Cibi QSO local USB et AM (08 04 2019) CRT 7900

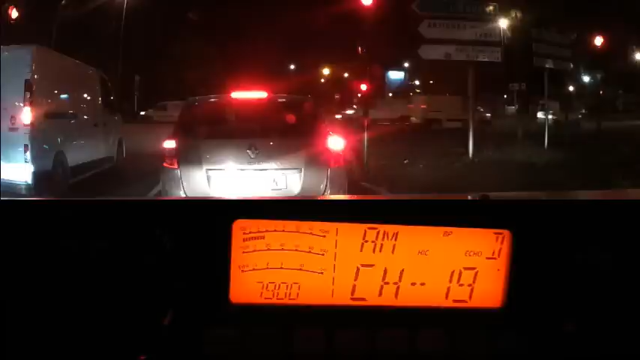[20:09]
Ah la vache, là je suis au feu rouge là de la sortie 26. Qu'est-ce qu'il y a comme QRM à cet endroit-là? Attends, voilà, ça y est, ça va peut-être s'améliorer, je suis en train de repartir. Ouais, en gros, il n'y a que le Roger Bib que j'ai bien compris. Quoi.